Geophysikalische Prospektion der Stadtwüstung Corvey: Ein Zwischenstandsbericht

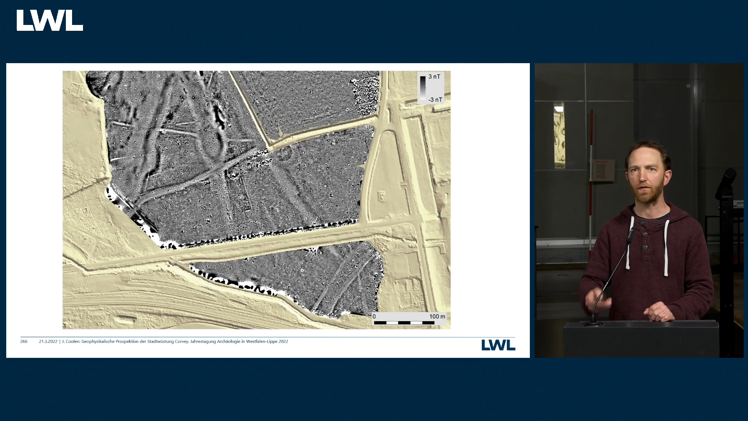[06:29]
Also eine natürliche Erosion und eine Erosion durch die menschliche Nutzung. Wenn wir uns weiter nach Süden bewegen, zum Zentrum der damaligen Stadt,